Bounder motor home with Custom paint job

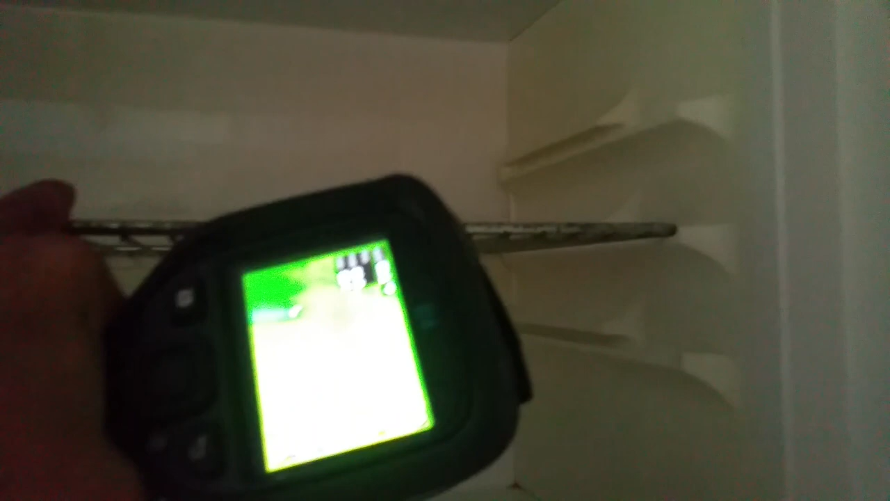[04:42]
cold i mean this thing will be like negative 20 and even less and it shows down to the compartment below which is awesome
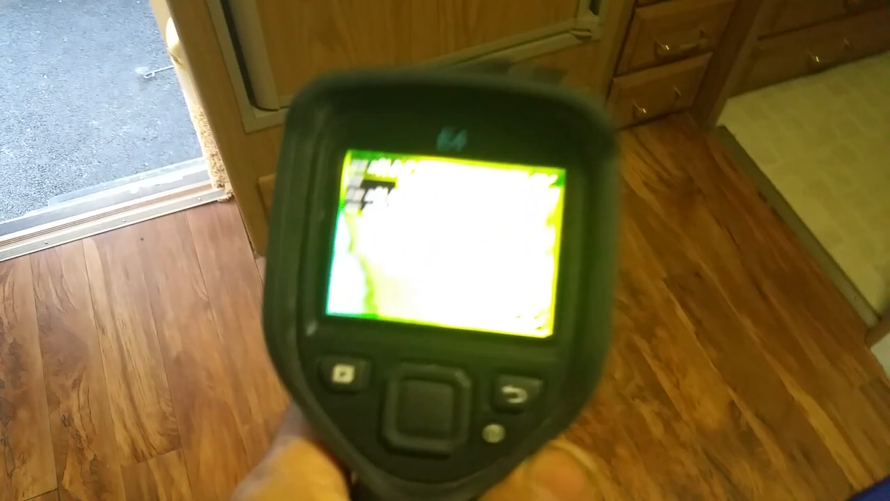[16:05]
let's see what kind of temperature it got in there i i don't i don't know what i did as far as leaving it on past 10 minutes or one did i plug it up let's take a look
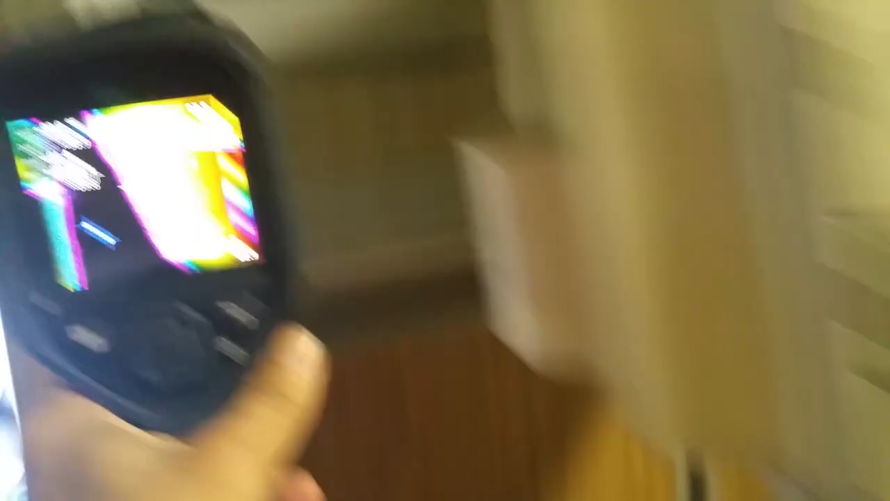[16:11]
yeah there it is already 32 degrees see the top reading left popped at 32 so
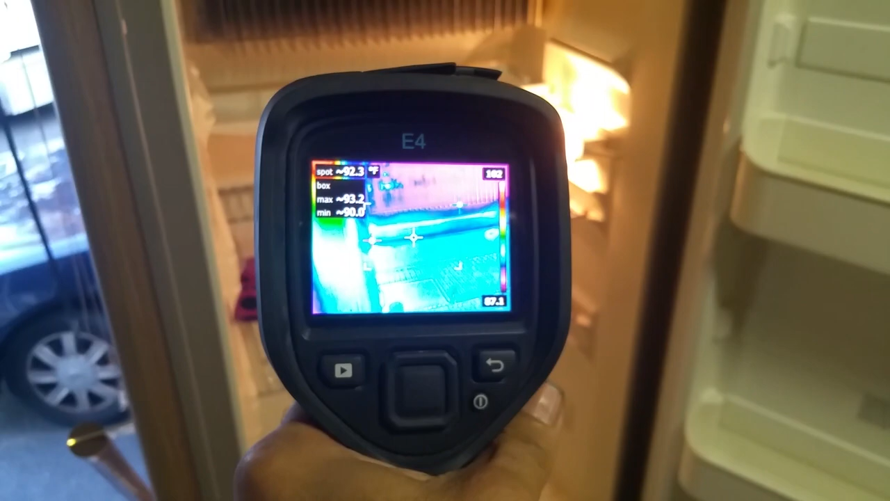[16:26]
left 91 and still coming down now this thing will get you can get this freezing
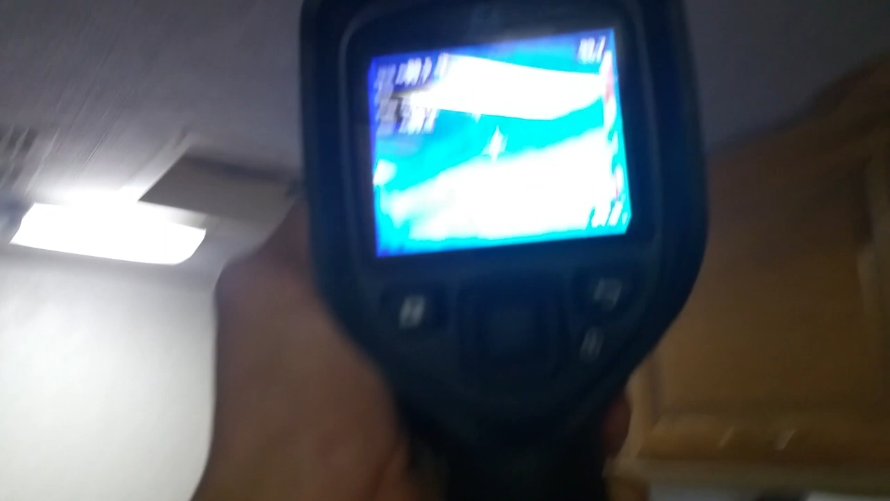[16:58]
there are no leaks when you go around with this device it would have found leaks and we just had the air running and
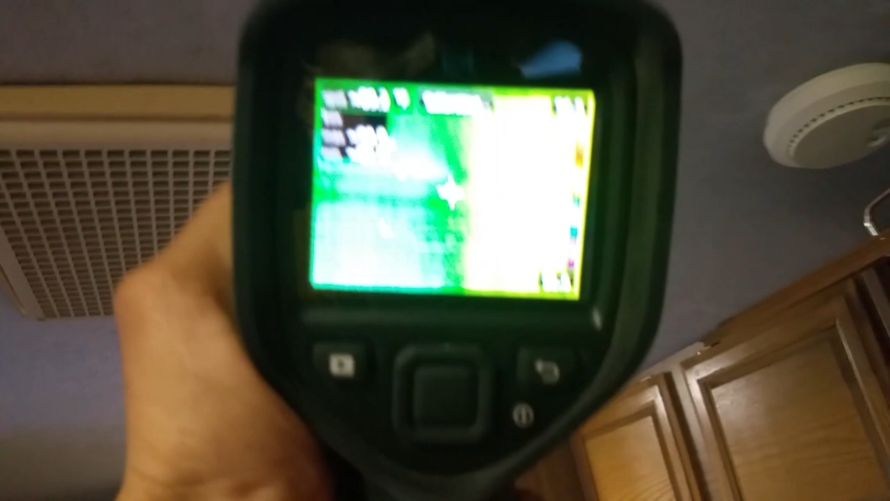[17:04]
no leaks around it did seal the roof